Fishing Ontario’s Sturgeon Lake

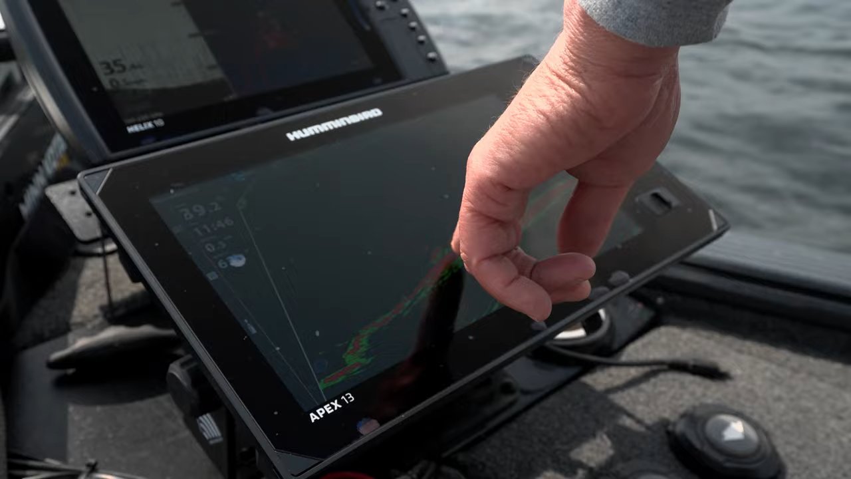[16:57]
Boy, this is, we're hitting it.
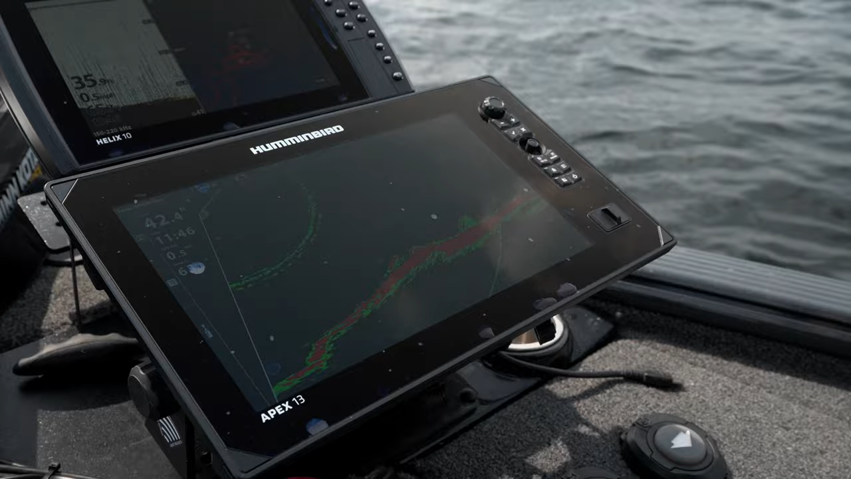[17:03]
Really should be right on. That's the fish you'll catch, that guy right there.